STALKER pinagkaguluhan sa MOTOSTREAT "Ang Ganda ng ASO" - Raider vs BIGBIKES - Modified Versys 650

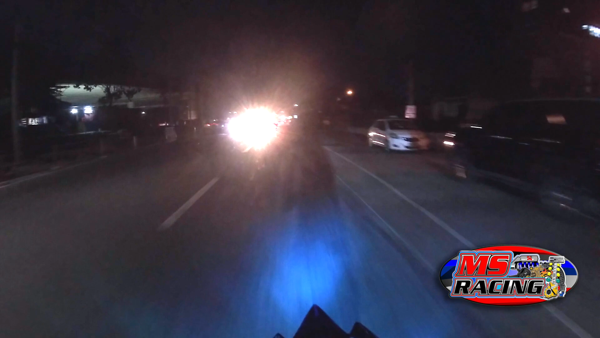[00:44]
And, ah, hope. Labo nga pala ng aking headlight, ano?
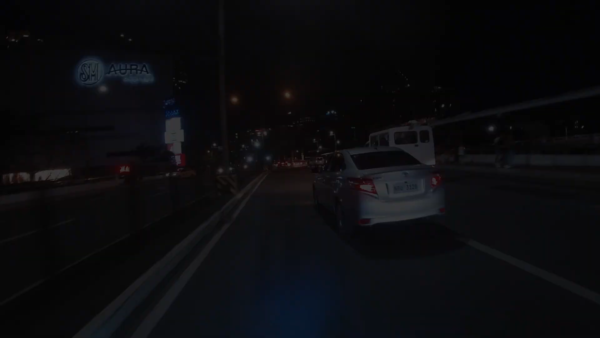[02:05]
SM Aura. Ha? Na-aura na rin, ah. Dito na tayo. Malapit na tayo sa BGC.